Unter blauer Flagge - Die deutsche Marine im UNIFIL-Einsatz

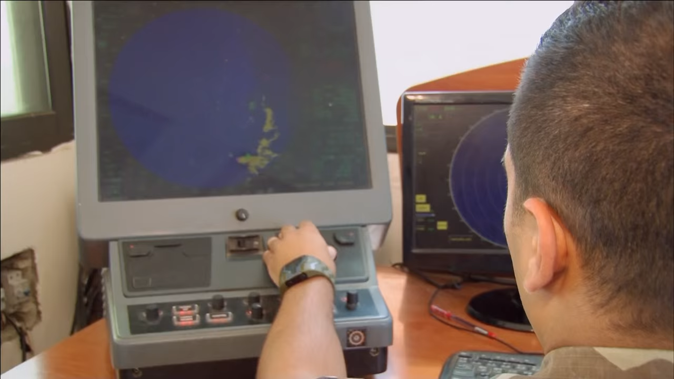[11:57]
Auch die Radarstationen sind neu, denn im Libanon-Krieg 2006 wurden alle Anlagen von Israel zerstört.